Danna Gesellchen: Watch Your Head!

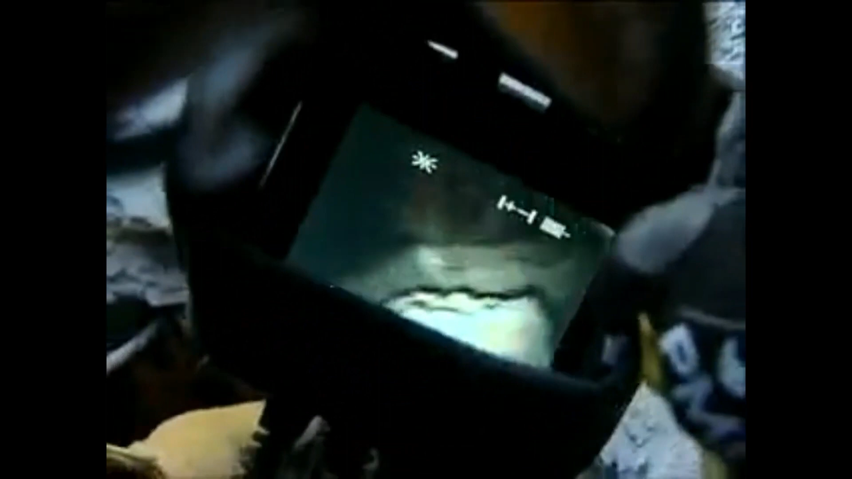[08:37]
Her head is moving. All right, we're going to get you something to drink first.